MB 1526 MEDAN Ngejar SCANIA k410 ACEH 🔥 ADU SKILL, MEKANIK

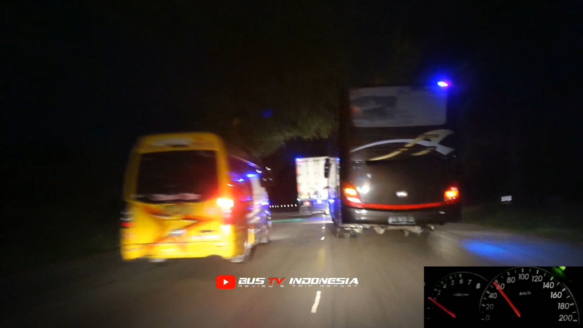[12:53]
Tinggal jauh nih sama domtor itu.
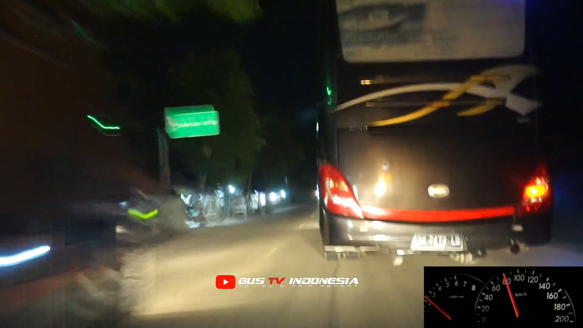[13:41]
Dapat cara permainan supirnya nih, udah agak terbaca.
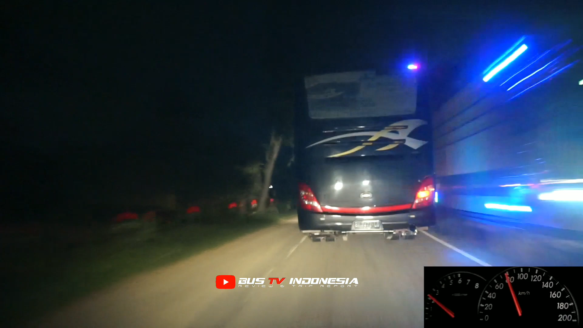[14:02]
Larinya sendiri dia di sekitaran 80 km per jam aja nih.
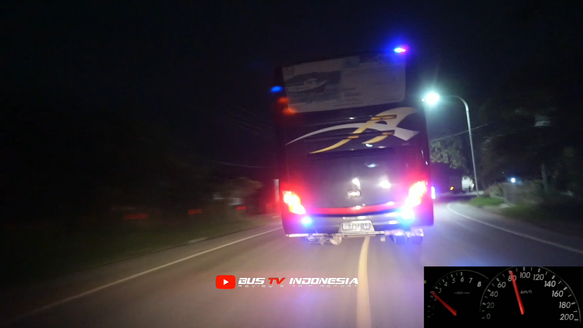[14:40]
Dan lanjut kejar dom. Karena sekarang ini udah nggak kelihatan lagi nih. Ih, masih kelihatan rupanya dom. Masih ada harapan.
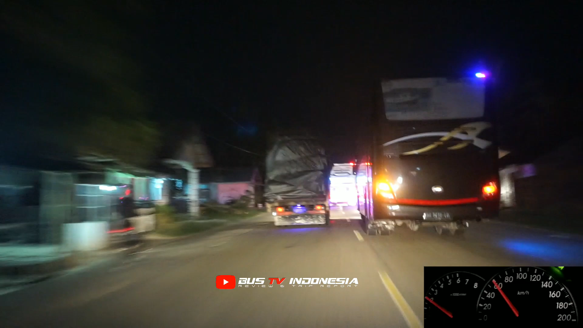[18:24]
Juga kita padat lalu lintas malam ini.
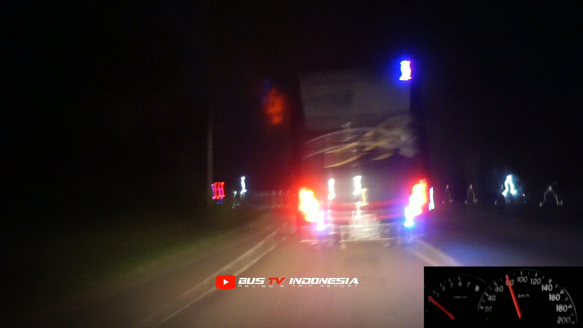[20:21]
Masuk di sini depan tikungan ke kanan itu fix, berarti spare spare Aceh nih. Ini agak rawan tikungannya nih.
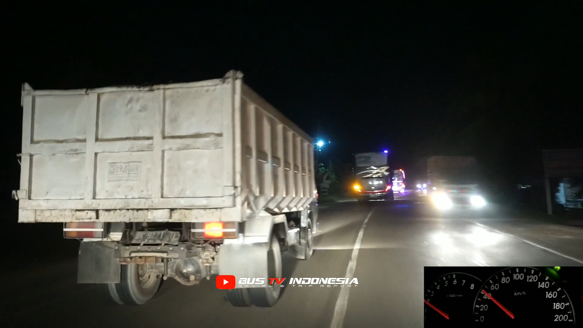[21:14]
Jalan lagi kita kena bola tanggung. Ini obsesi besar Pariwisata, kejar Dom.
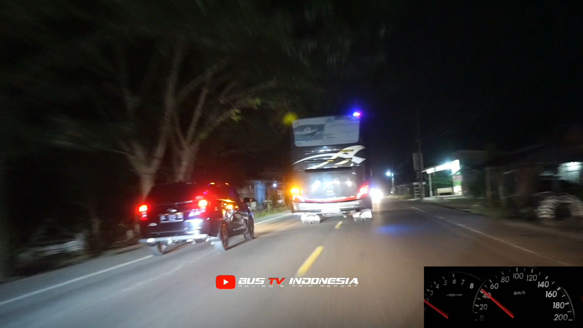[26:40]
Biasa macet untuk malam ini nih.
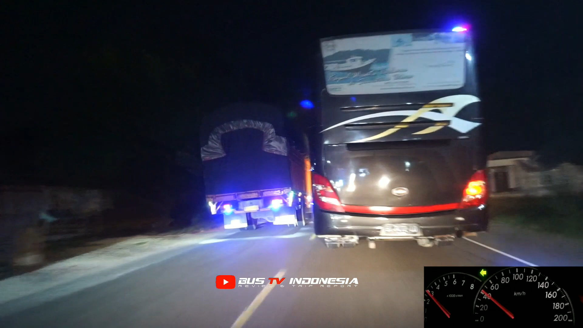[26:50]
Dom udah nggak kelihatan tuh. Kita kejar sampai Sungai Raya. Kalau nggak kelihatan lagi, berarti kita pulang.
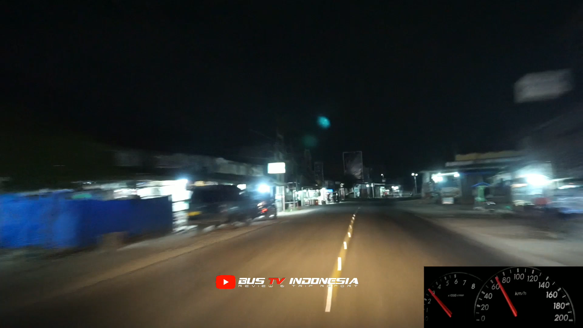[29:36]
Udah nggak kelihatan. Kita akhiri vlog kejar bis kita untuk malam ini.